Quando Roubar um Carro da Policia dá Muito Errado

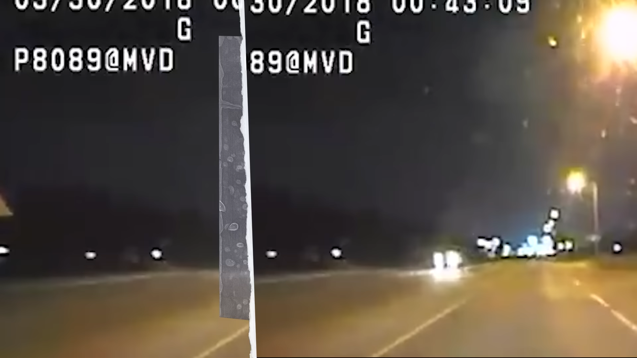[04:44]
Ela já está a mais de 120 km por hora e se a polícia não parar ela logo, uma tragédia pode acontecer.